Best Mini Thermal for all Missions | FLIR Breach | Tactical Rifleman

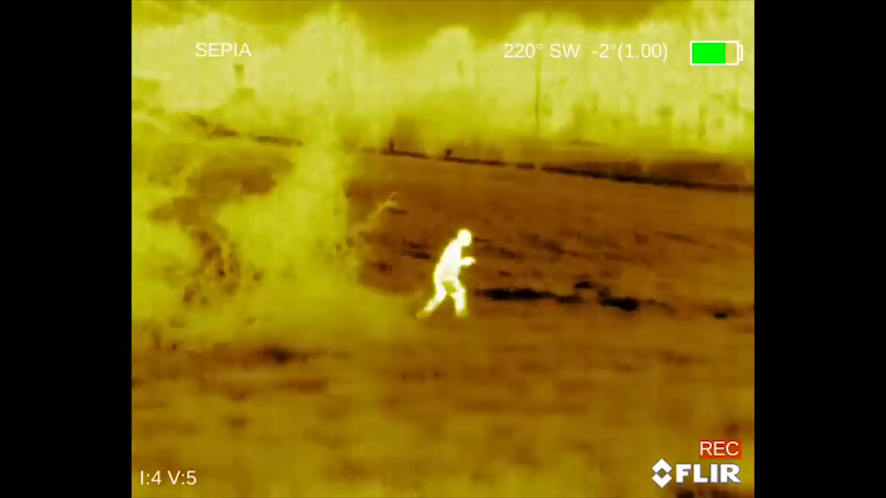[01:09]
My personal favorites, I like black hot.
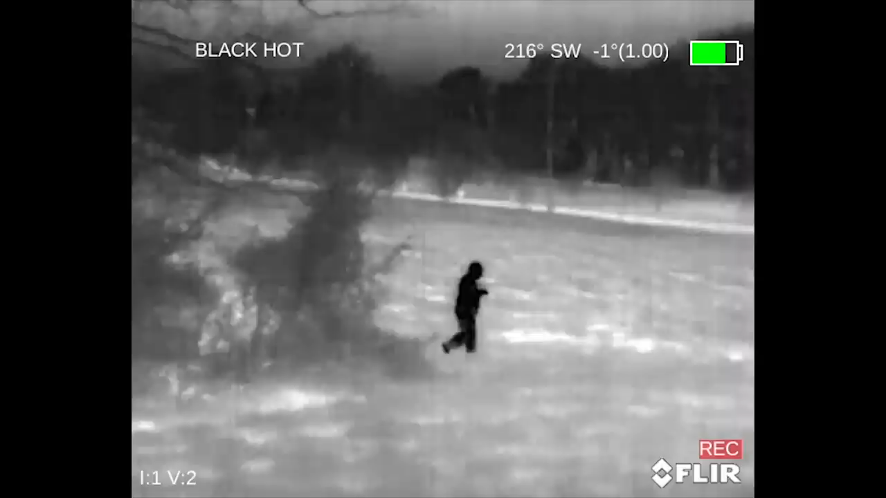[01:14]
Black hot's awesome because everything that's hot shows up darker and it's still very clear. The lines are crisp. You get good contrast.
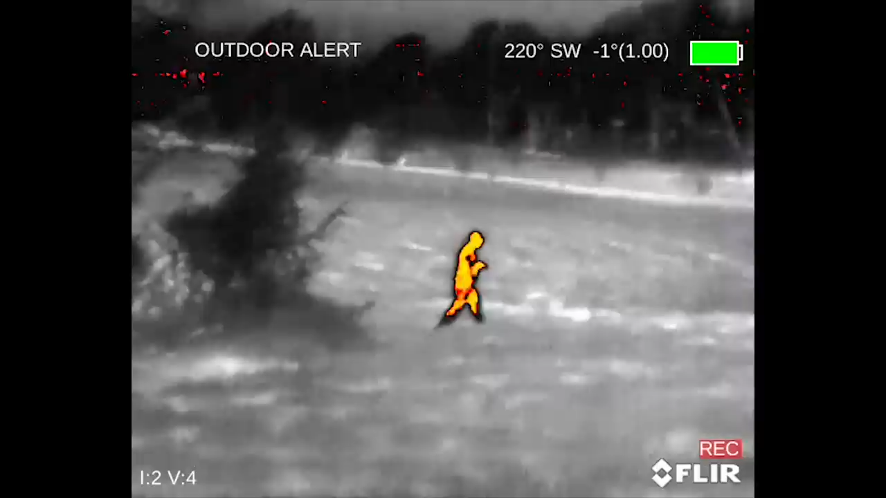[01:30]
What they do is they take the top 10% of that heat spectrum in black hot and they make it orange.
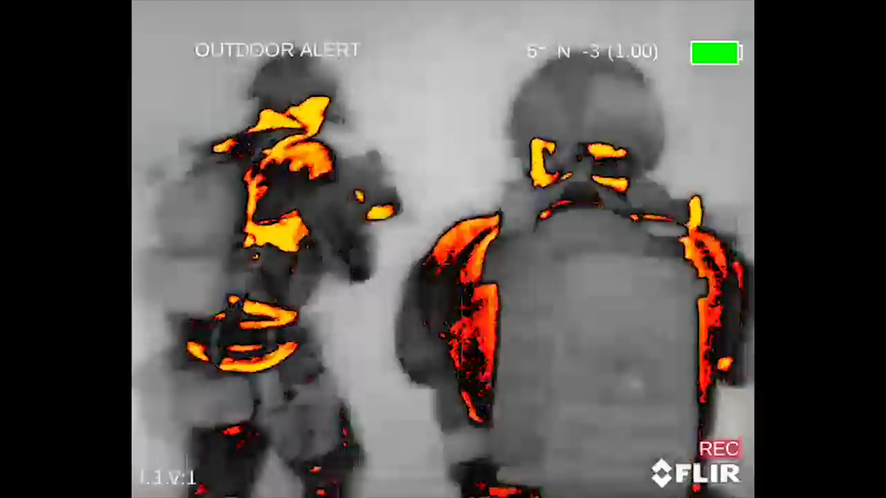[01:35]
So you're still looking at that same black hot palette.
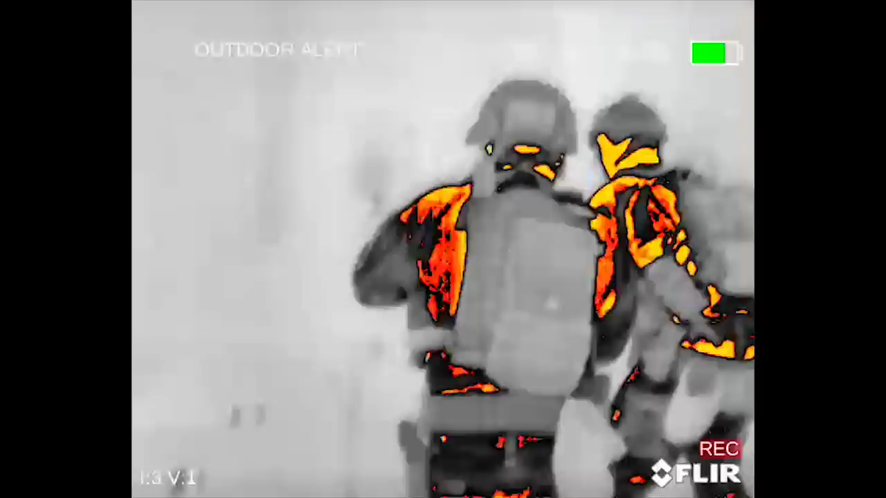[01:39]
Everything's in shades of gray, but that top 10% heat pops out.
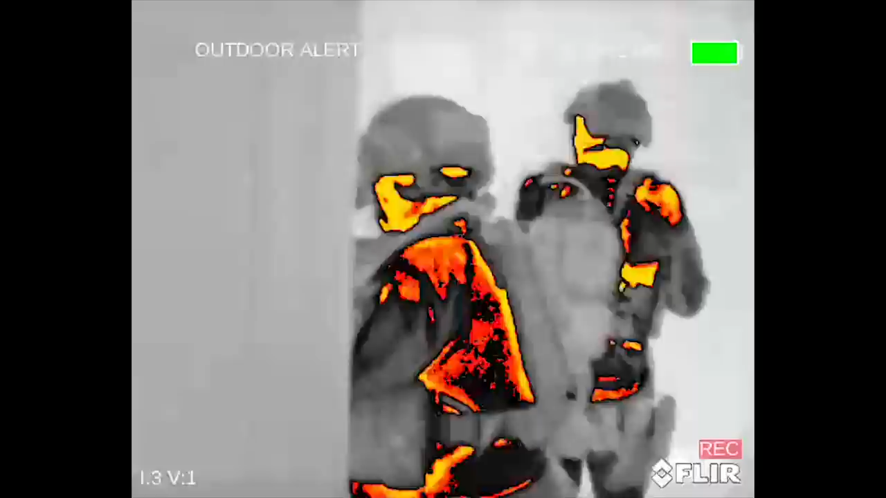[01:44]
So if you're carrying this along and doing surveillance or you're even
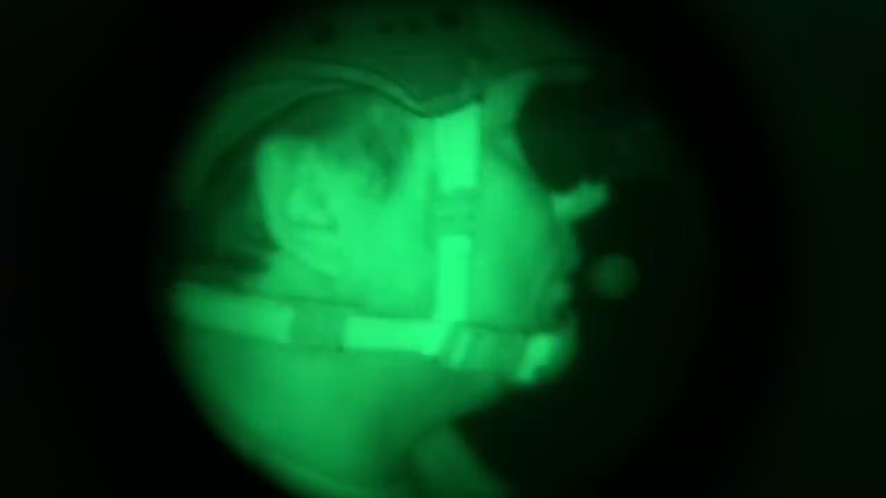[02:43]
Alright, so if you're gonna drive, you still need to wear regular night vision. Now, this is a Gen 3.
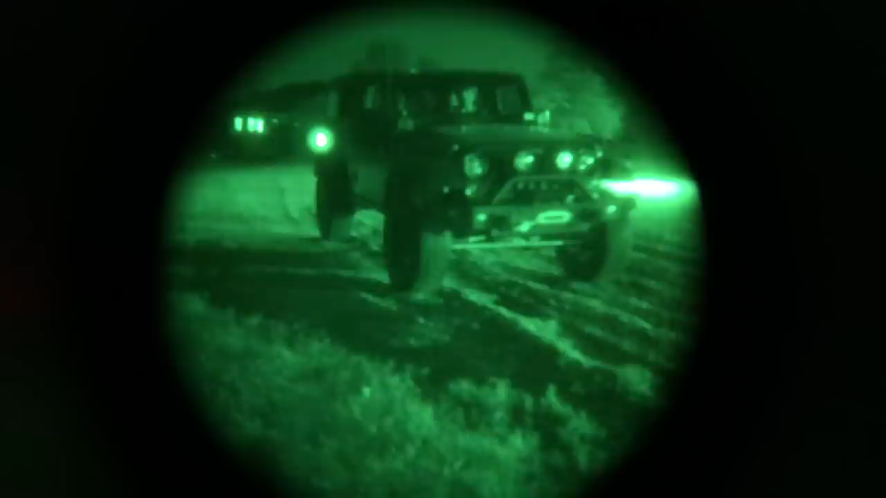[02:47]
Check out that puppy right there. This is called the bridge.